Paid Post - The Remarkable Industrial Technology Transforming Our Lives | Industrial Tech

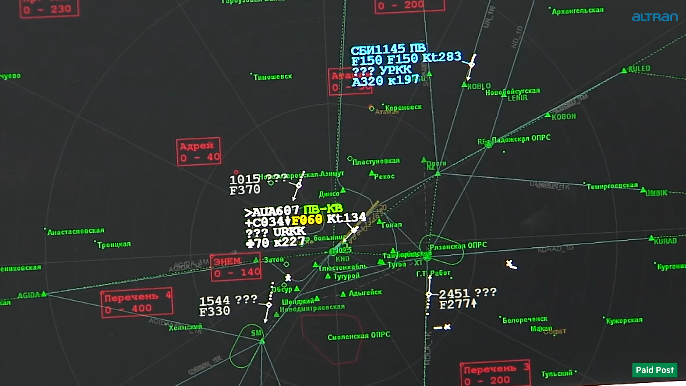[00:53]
Software for aviation clients allows air traffic controllers to predict an
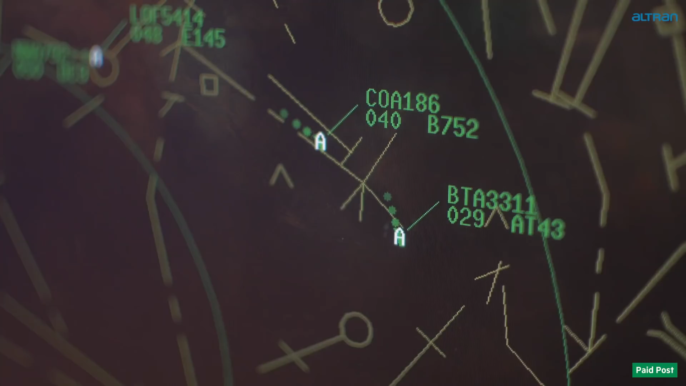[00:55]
aircraft's location more than 18 minutes into the future.